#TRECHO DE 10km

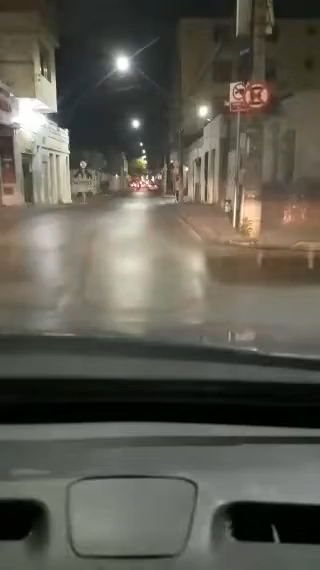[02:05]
né Acaba mais cedo Tem umas esquinas perigosíssimas Essas duas próximas aqui Essas duas agora Elas são Super esses dois cruzamentos aqui agora Esse aqui E esse próximo ainda é o pior Placa de páreo é para eles, mas eles não respeitam Eu nem gosto de vir do lado de cá direitinho com o autor Não gosto de vir mais no meio
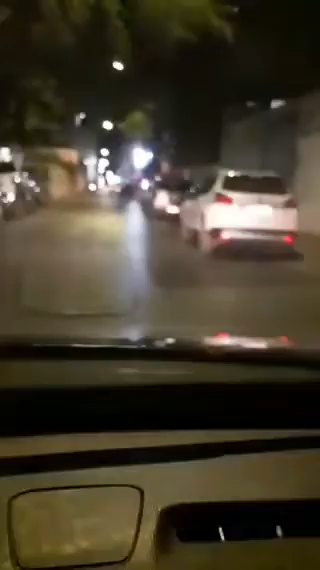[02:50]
Deixa eu pegar aquele sinal ali para evitar passar marcha, né pessoal Pegar esse, tem que pegar o outro também, o próximo Pegar o lado de baixo também para diminuir a passação de marcha, que é triste Então a faculdade dela praticamente está saindo bem mais cara o transporte do que a própria faculdade, né
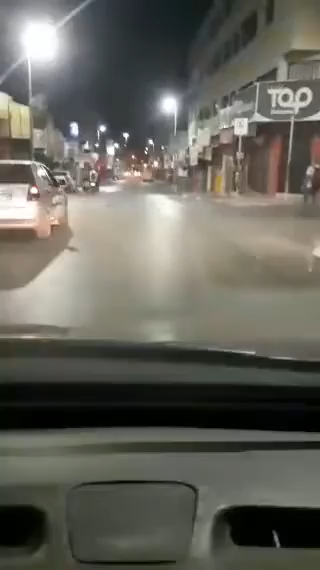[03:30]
De lá já fechou o sinal de lá De lá demais Ah, essa aqui, essa esquina aqui onde eu passei É a que ela trabalha Nessa hora, ó Aqui nós estamos passando o centro da cidade Puxa Puxa Meu de Deus, não faz não
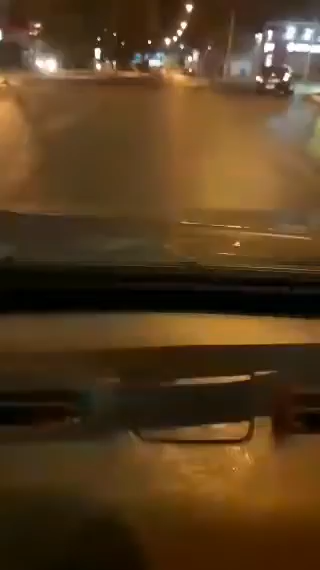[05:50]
se achar fechado tudo é complicado, né pessoal? aqui ainda tá faltando uns 5km deixa eu ver ainda tá faltando 5km praticamente eu tô na metade do caminho pessoal eu tenho que ir devagar porque eu ainda confundo muita entrada aqui são duas entradinhas aí essa primeira você dispensa vai na segunda
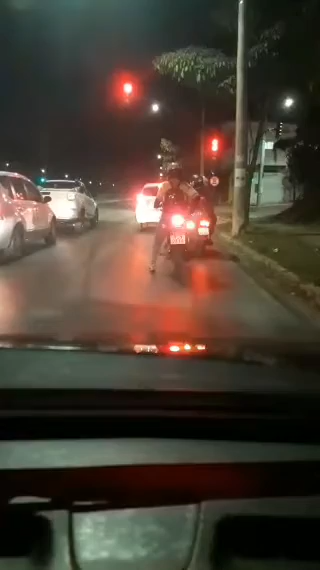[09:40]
agora nós vamos pegar um morrinho ruim estrada ruim tudo ruim
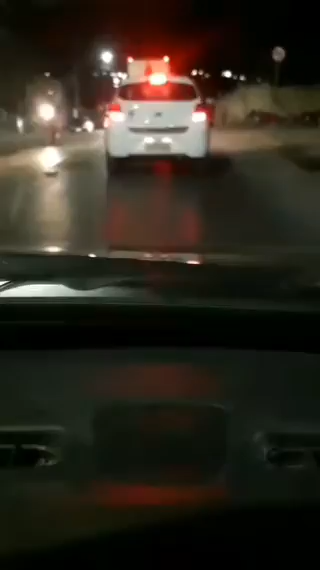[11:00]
aí então é um trecho bem movimentado qualquer horário que você passar aqui é esse trânsito assim ó tem que ser bem lento se for lá por cima pela BR também é bem pesado é muita carreta né trânsito bem pesado então tem hora que a gente tem que estar procurando o melhor espaço e aqui por enquanto eu tô gostando de vir por aqui apesar de que eu nem gosto muito de vir por essas bandas não mas
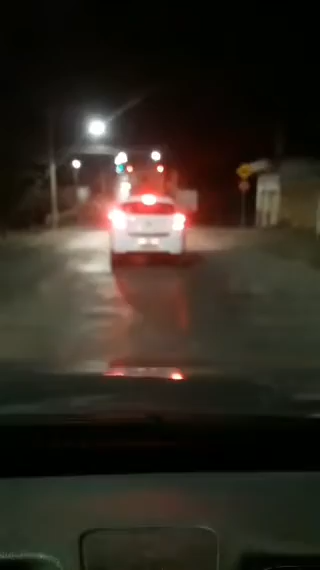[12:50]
peguei esse caminhão pesado essa carreta não é um caminhão é um carro carreta olha o sinal lá em cima aberto quebra mola estrada ruim
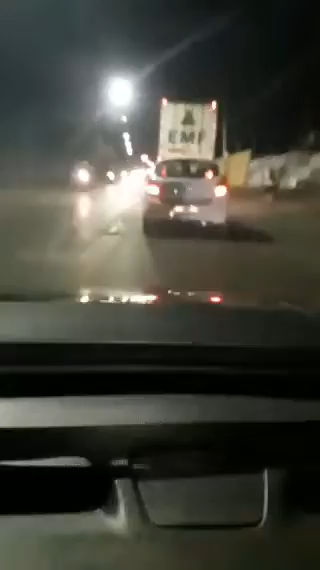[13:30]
agora nós vamos passar numa ponte que é só mão única ela fecha pra quem vai e abre pra quem vem aí depois fecha pra quem vem e abre pra quem vai glória a Deus que os anjos digam amém a minha neta já tá habilitada pessoal mas como ela tirou a carteira já com
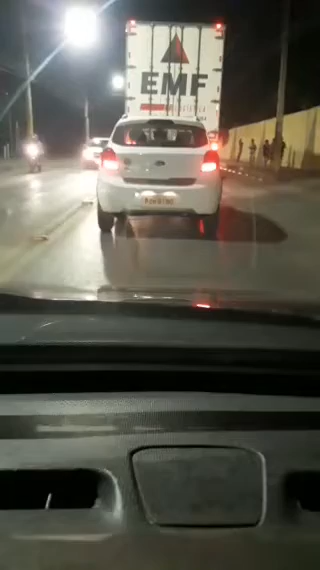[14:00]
esse movimento todo da vida dela ela tá treinando aos poucos o trânsito né que aqui na minha cidade é muito perigoso o trânsito aqui é não chega a ser um São Paulo um Rio de Janeiro né todos os dois lugares eu conheço já fui Fortaleza tudo assim mas é puxado olha a pontinha mão única é tartaruga ninja
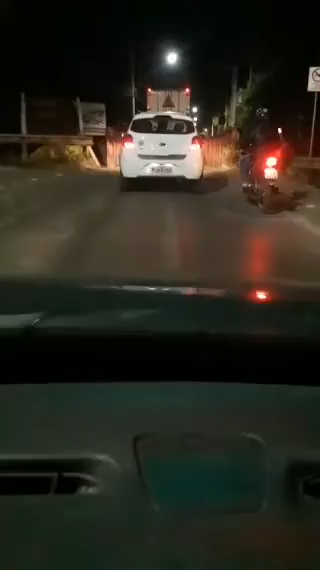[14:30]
ela fecha aqui só pra mão única mesmo os carros esperando agora do lado de cá pra ir mas é legal né Jesus me ama aqui nós estamos chegando assim nem um terço do outro lado da cidade viu pessoal pensa uma cidade grande pra cortar de uma ponta a outra aqui dessa direção que eu vim dá bem uns 40 quilômetros minha cidade ou mais minha cidade cresceu demais e tá crescendo muito